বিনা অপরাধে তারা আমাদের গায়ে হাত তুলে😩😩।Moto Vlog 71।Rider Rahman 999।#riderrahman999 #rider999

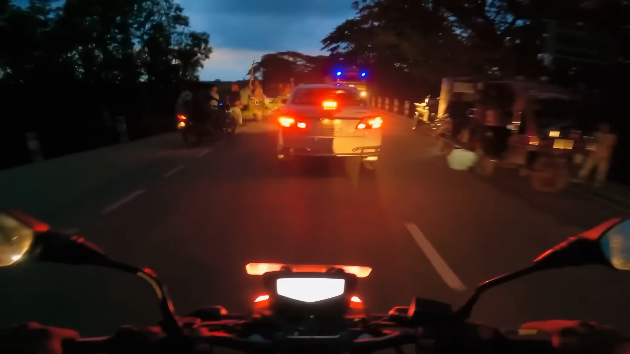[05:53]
অবস্থা পুরোপুরি খারাপ বাইরে ভাই, এত মানুষ এই খেলা ধার নিয়ে গেছাল না, দৌড়িয়াতে আইবই
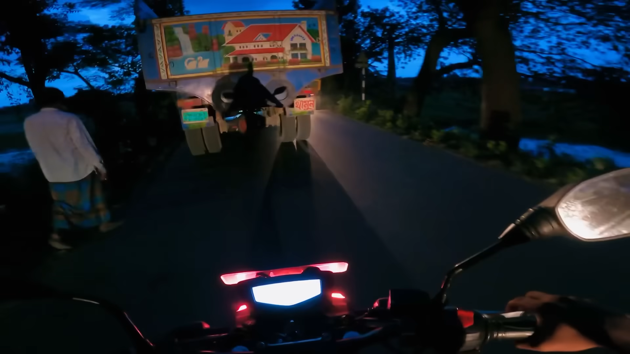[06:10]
এক দুই তিন ট্রাক আহে এখানে রাস্তায় গিয়ে ট্রাক দোকানের জায়গা,
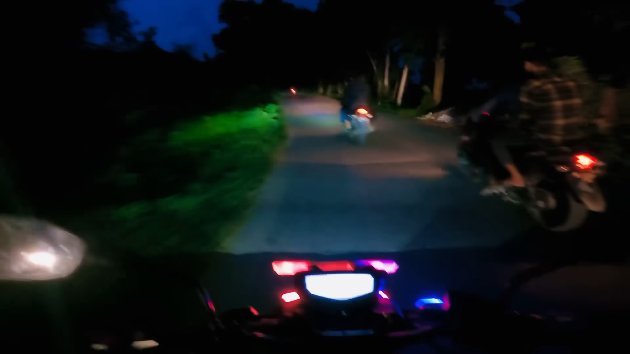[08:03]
গাইজ মোটামুটি এদিকে অনেক আন্ধার হয়ে গেছে, এখন আল্লাহ করে বাসায় যেতে পারলেই পাচ্ছি, আর প্রাইভেট কারটার ভাই নিকাত ভাই বিমৃতি উঠছিল বুঝছেন। হ্যাঁ ভাই ও কি ফলো করতেছে আমারে, ওর সমস্যা কি?